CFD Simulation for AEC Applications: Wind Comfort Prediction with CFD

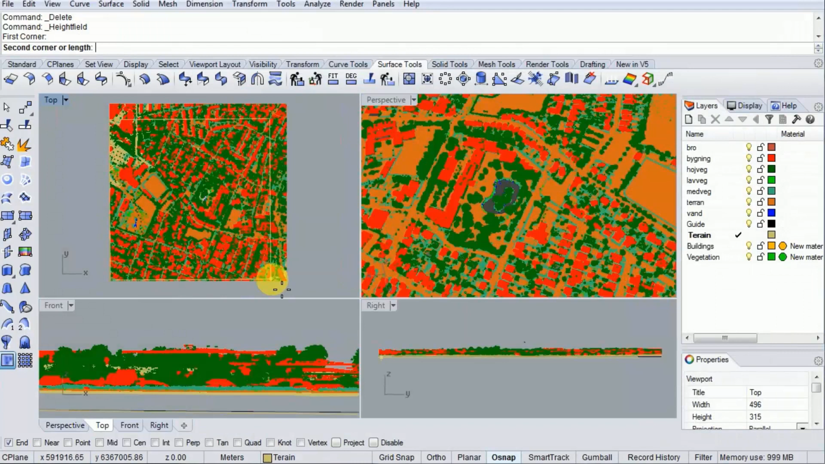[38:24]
that is the ground, and this terrain is converted into a mesh,
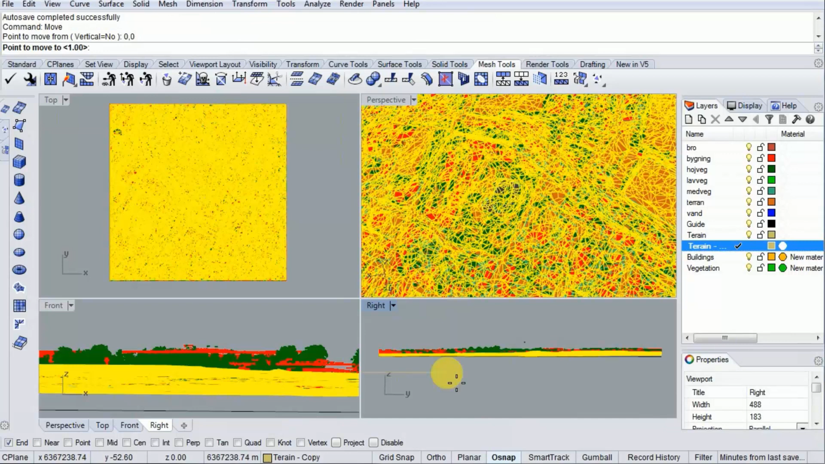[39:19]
copy of the terrain, and it's being moved down to 1 meter below the other one, and then the first one is turned off, and now we are looking at the building layers, the building point cloud, and making a building layer.
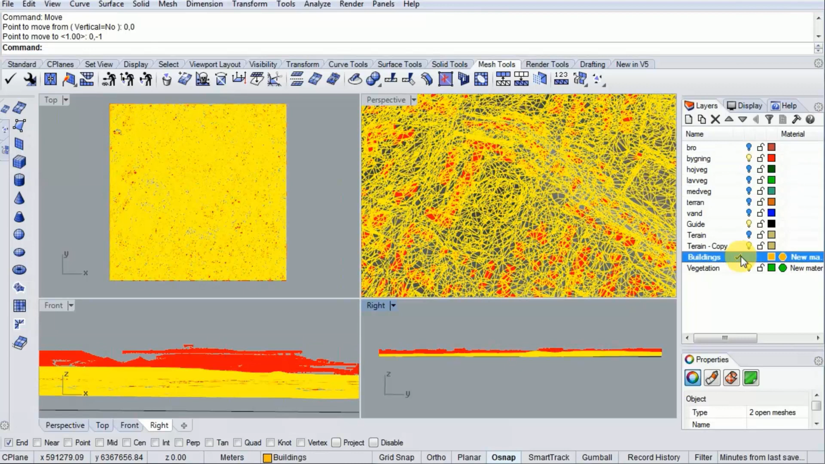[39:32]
So we take the building point clouds and the lower terrain,
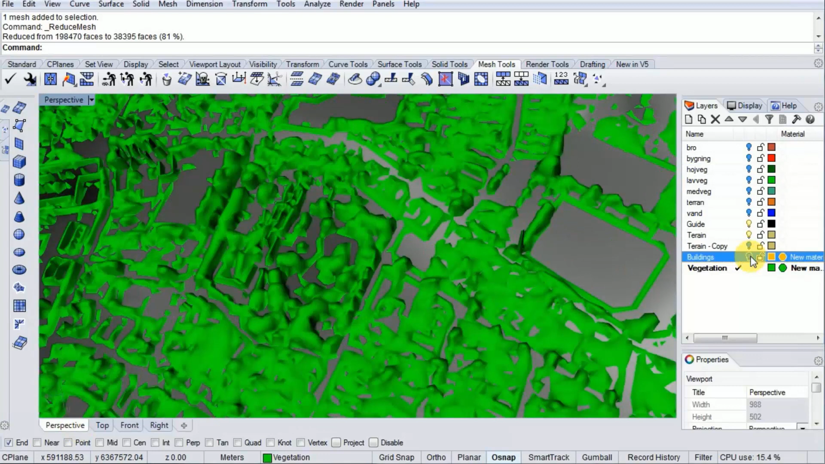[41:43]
is here with the terrain, buildings, and trees.
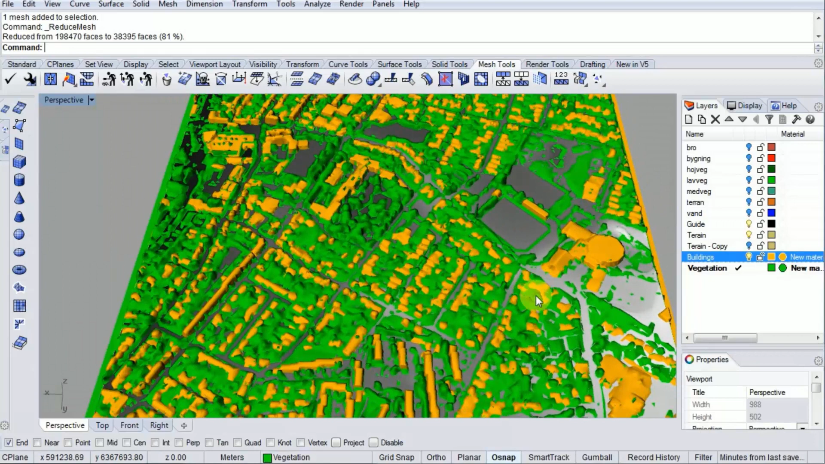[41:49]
When you have your architectural model,